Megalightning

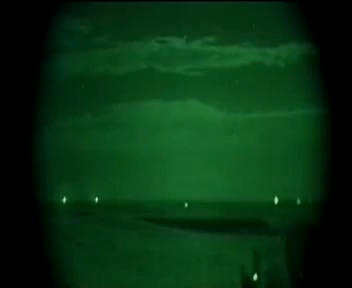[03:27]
He filmed these video images showing lightning 80 kilometers high and 40 kilometers wide firing above the clouds.
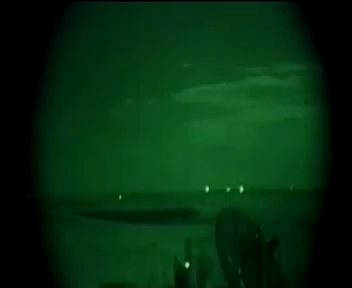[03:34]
Their existence had been dismissed as fantasy.
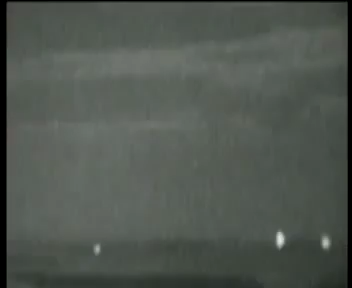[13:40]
And I said, oh boy. By the time the sun came up around 4.30, we had seen 250 of these bings. We just picked the right night with the big storm in the perfect location, and it was classic beginner's luck. In one night, Wart Lyons had proved the phenomenon was real, but it still had no name.
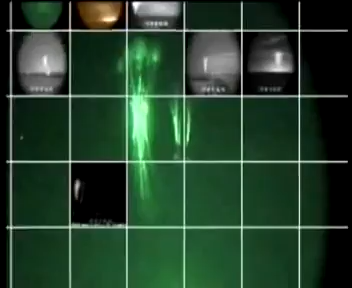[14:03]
A friend had suggested calling them sprites, which shows up in several Shakespeare's plays, and I said, that's a beautiful name, it's perfect,